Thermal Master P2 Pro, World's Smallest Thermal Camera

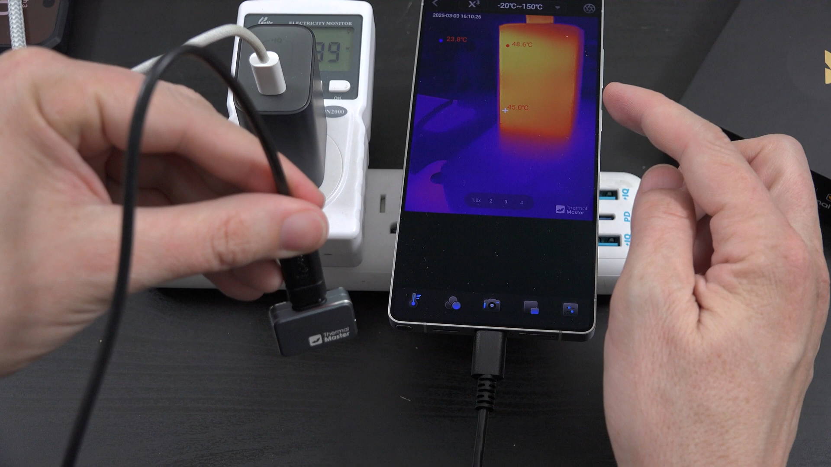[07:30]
right there on the screen but the units right here so that's pretty freaking cool now my hand's not gonna get in the way and this can be further away from the phone and heck I can even measure the temperature of the phone itself with this thing now
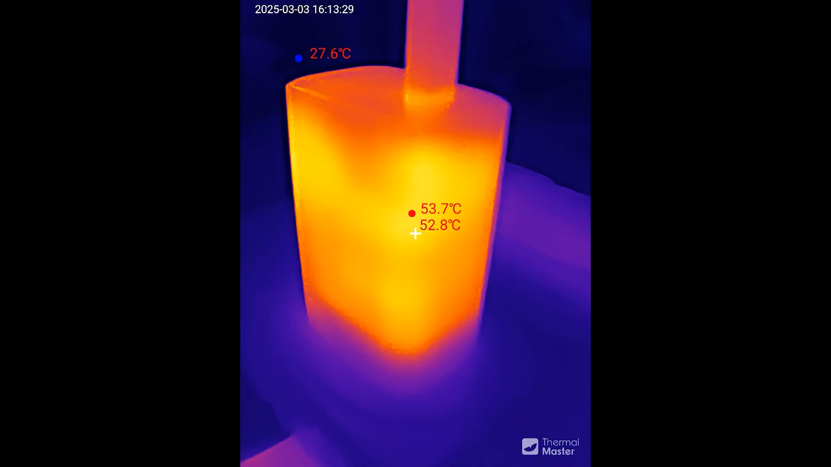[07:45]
yeah and now the temperature is 53 degrees Celsius and
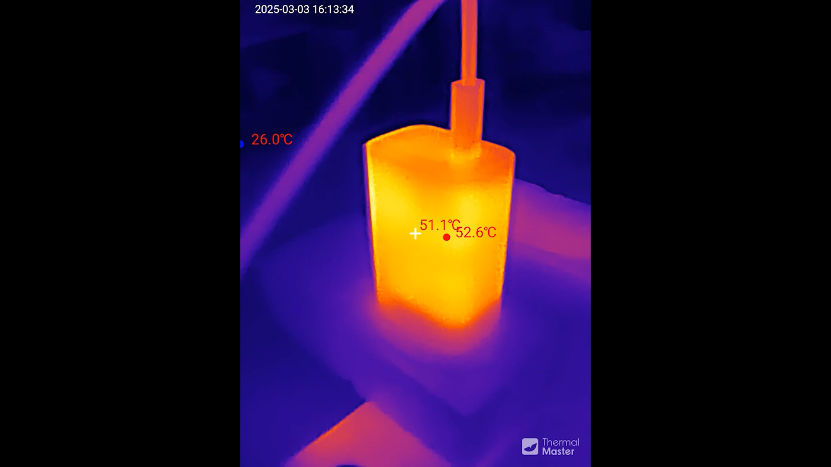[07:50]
On screen: spot 51.1°C, max 52.6°C
it has flowed to 60 watts my filming lights that I was using to make this
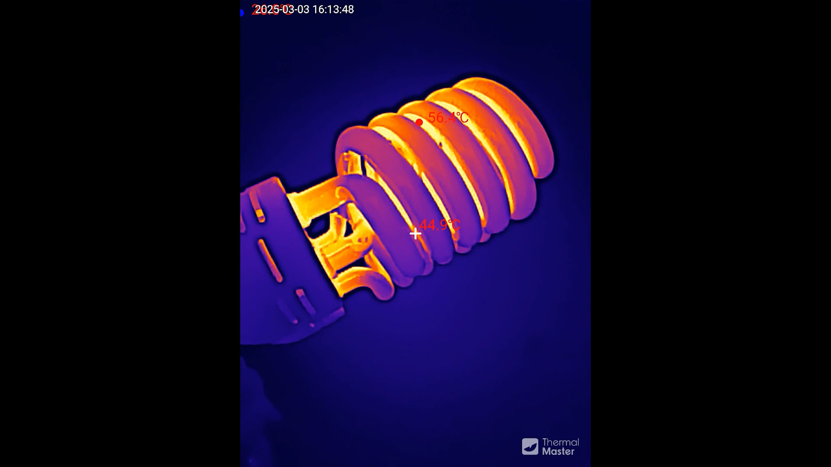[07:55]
video are pretty hot 56 degrees one really cool thing is you can also point it at like the wall and stuff and see where you're
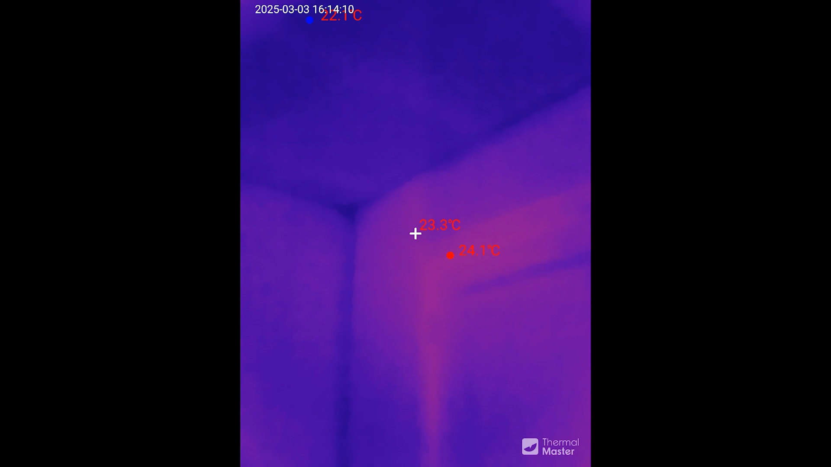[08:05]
On screen: spot 23.3°C, max 24.1°C, min 22.1°C
losing your heat or your cold so
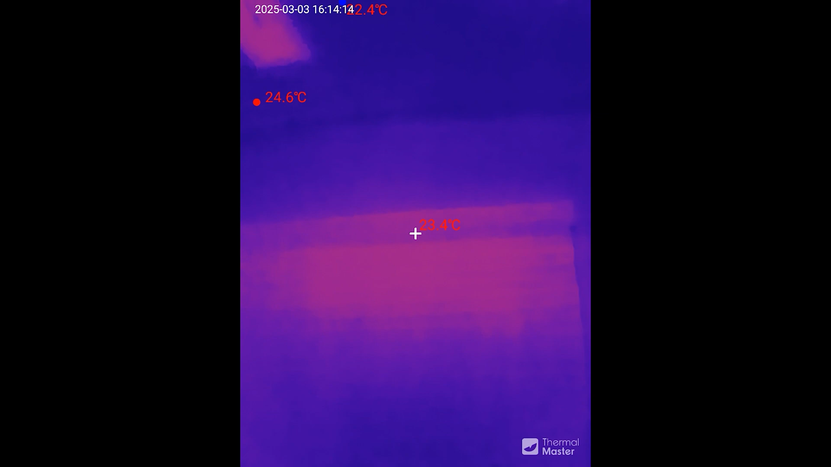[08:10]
there's the window there's the vent and
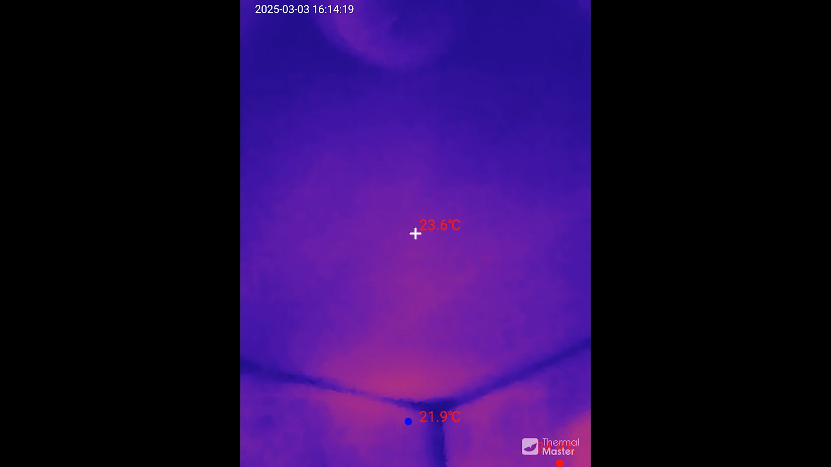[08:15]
On screen: spot 23.6°C, min 21.9°C
yeah so you can see this corner here is the colder part
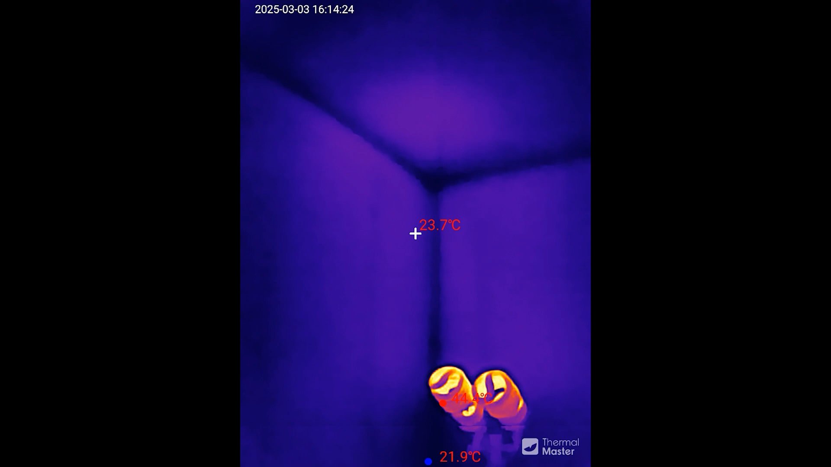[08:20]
On screen: spot 23.7°C
a little blue dot showing the coldest point and this is my PS5
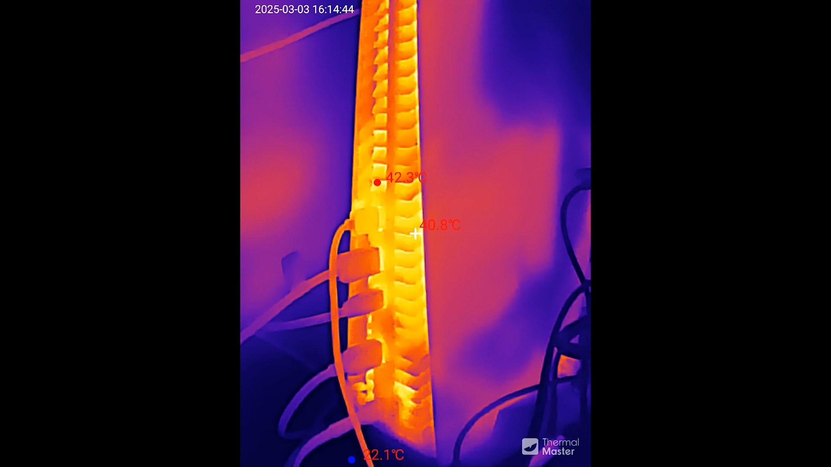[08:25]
On screen: spot 40.8°C
is currently on and it's 42 degrees in the back of it at the hottest and if I just walk around my apartment complex I can just have this little camera and see there's the window leads out
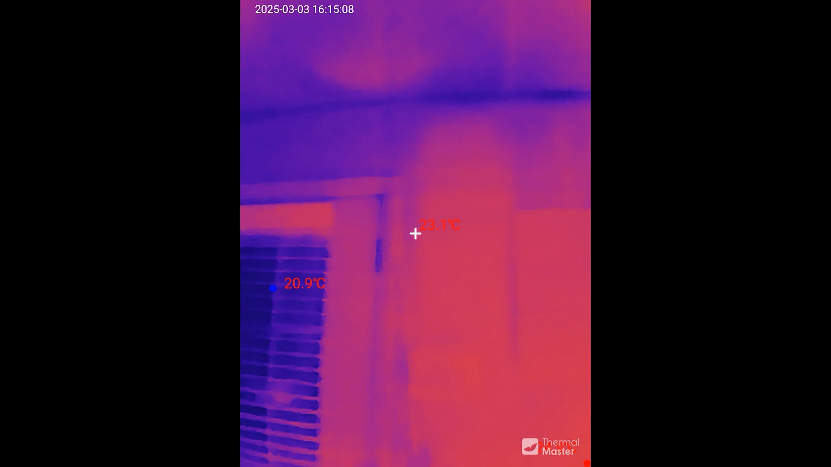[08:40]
directly outside the door 21 24
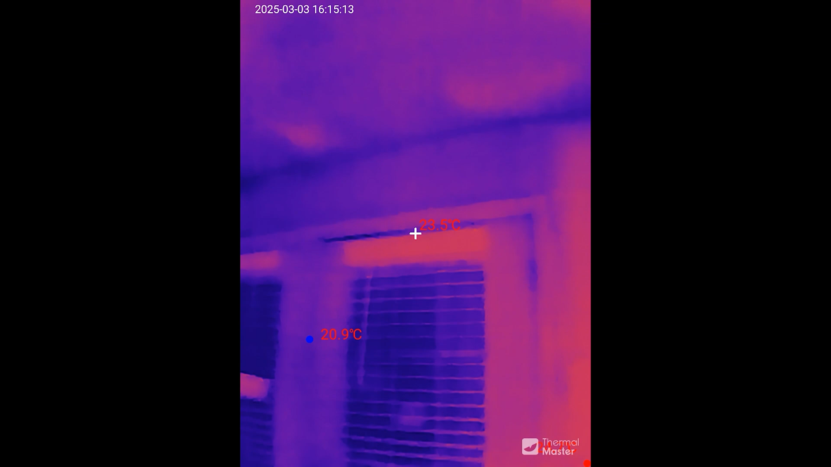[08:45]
there's the cat sitting in the cat tree
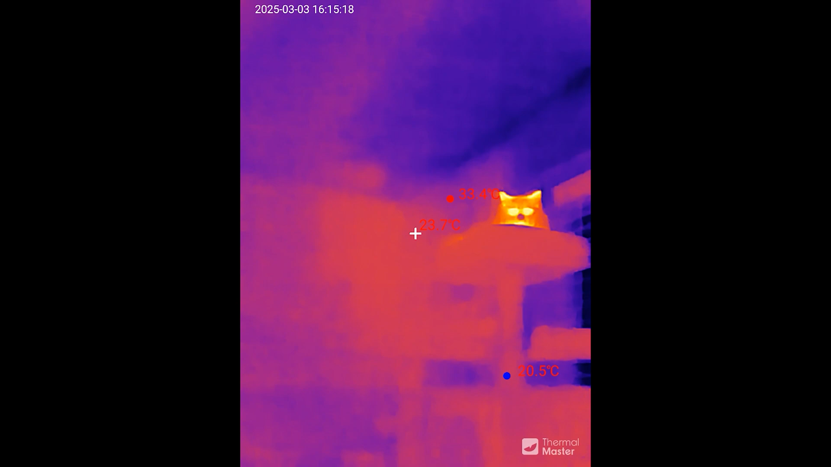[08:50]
On screen: spot 23.7°C, max 33.4°C
and the dog laying on the couch and
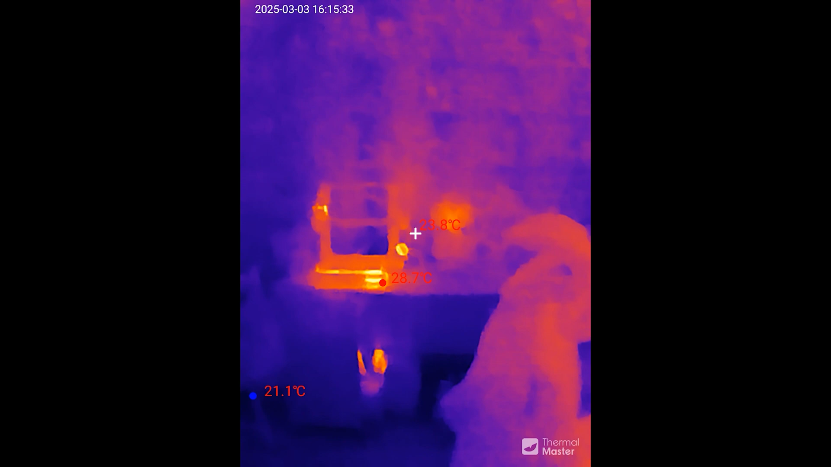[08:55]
then my wife's like 3d printing stuff over here we've got a battery backup down there for
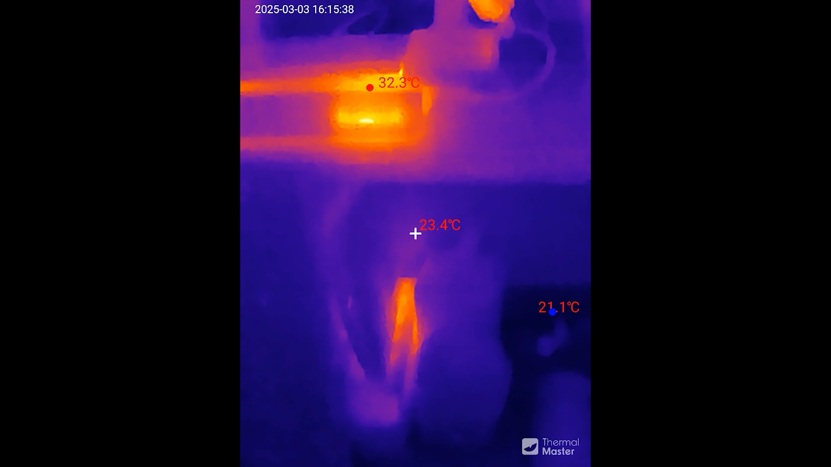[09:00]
On screen: min 21.1°C
the 3d printer and then there you go
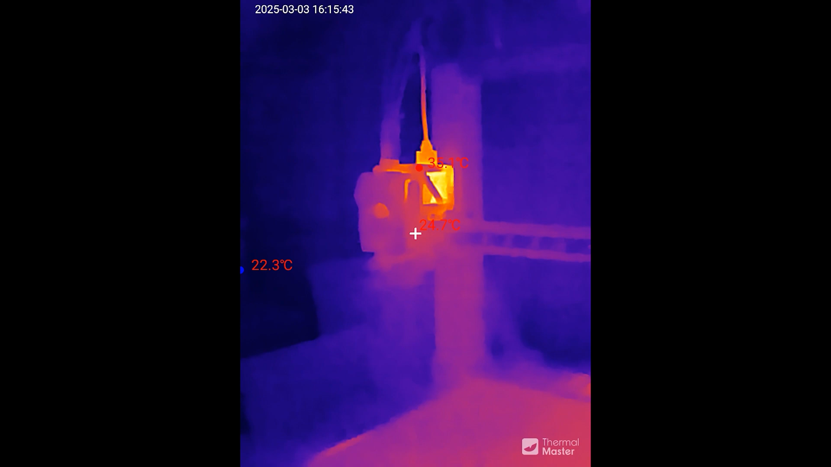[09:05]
it's been a little bit since that was ran but yeah 35 degrees Celsius
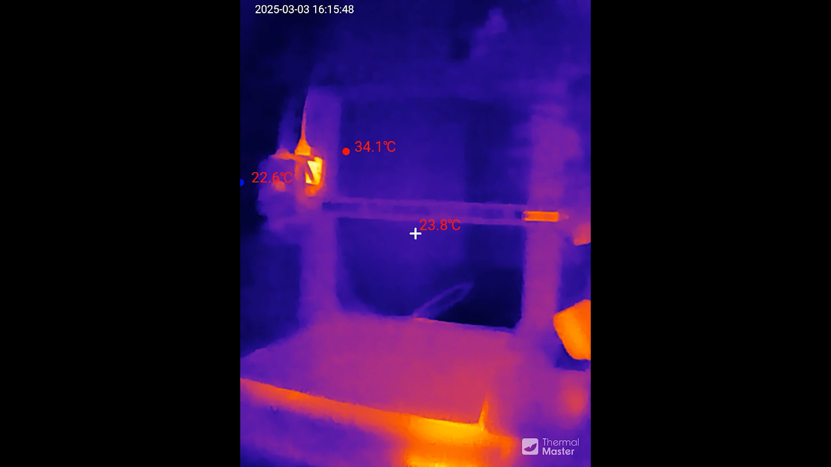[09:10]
On screen: spot 23.8°C, max 34.1°C
and then if we come to the front door here you can see that uh around the door
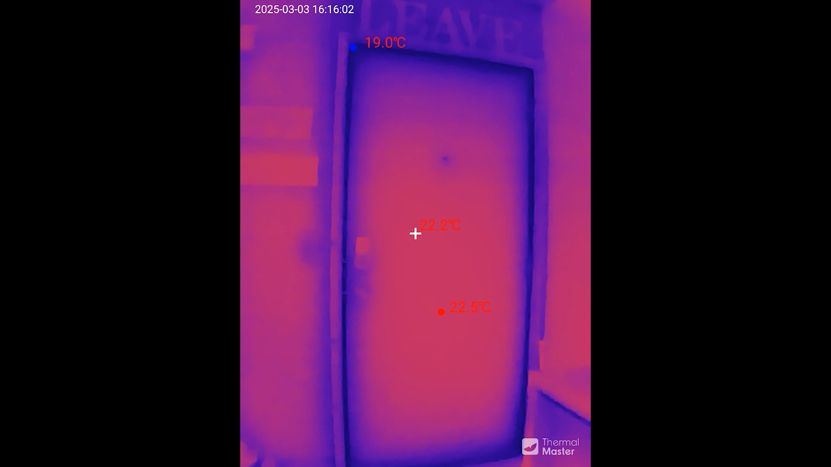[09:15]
On screen: max 22.5°C, min 19.0°C
19 degrees Celsius the center is 22 and everywhere else
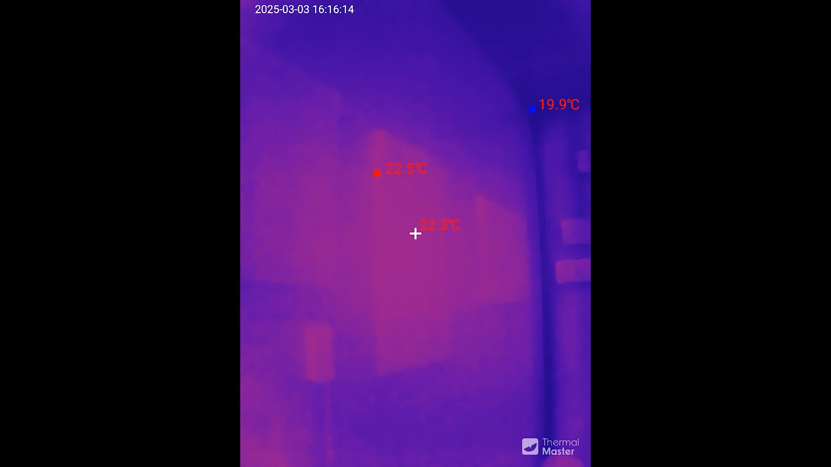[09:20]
On screen: spot 22.3°C, max 22.5°C, min 19.9°C
it's like 22 okay it's the same all right and then if we come into the bedroom here we've